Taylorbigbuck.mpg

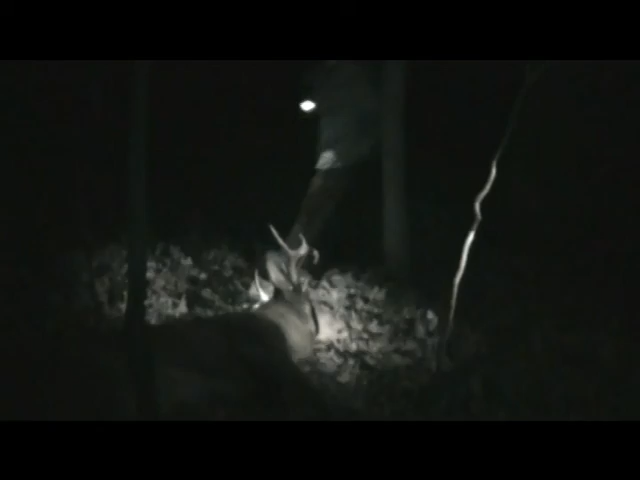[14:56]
Is that the one I see next there? I don't know. Yeah, kind of a short run.
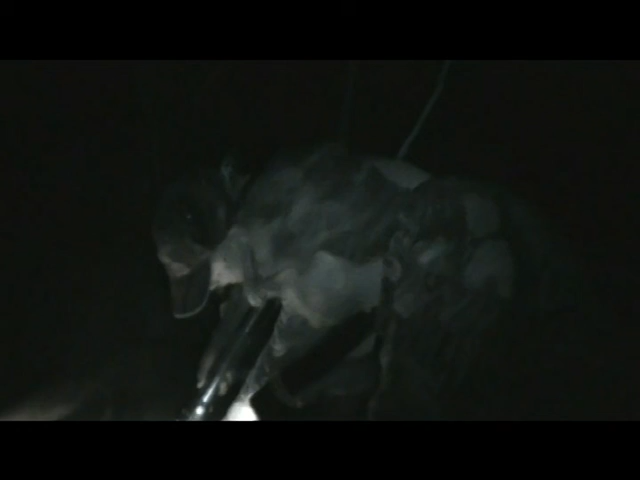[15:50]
somewhere in the heart. Right here. I thought she shot clear through him because, I mean, the arrow totally disappeared. Roll him over and see the entrance wound.
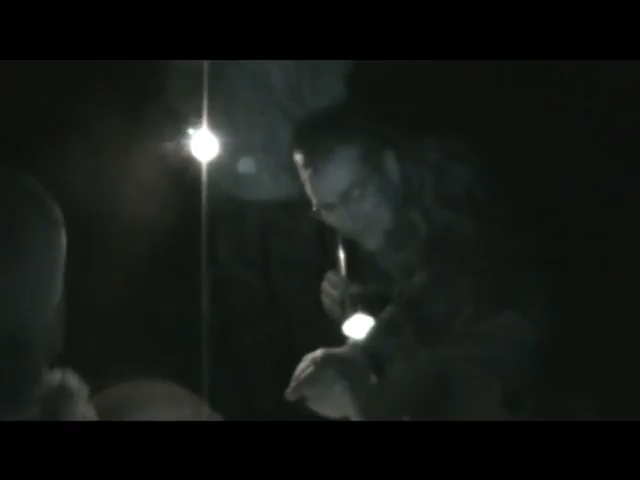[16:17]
No, I just wonder if that could be him or not, but he had this on it. We'll have to look at that video.
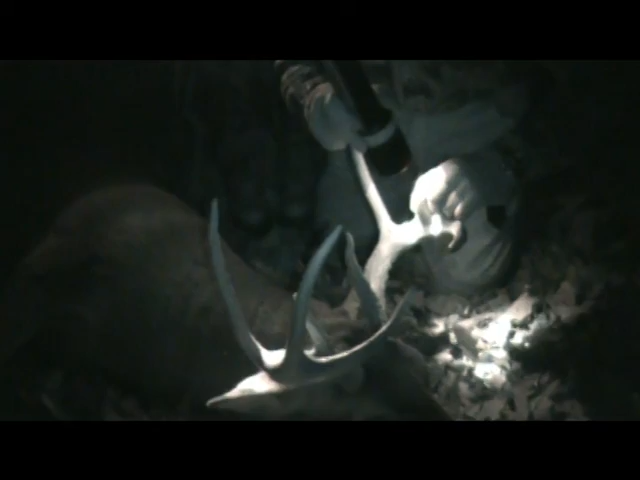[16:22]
Oh, the one when you seen the big one too? Yeah. Yeah. I mean, because he had kind of a shot. Yeah, he's a lot like the one you got there a lot of years ago. Mm-hmm. That was when you shot him in the neck.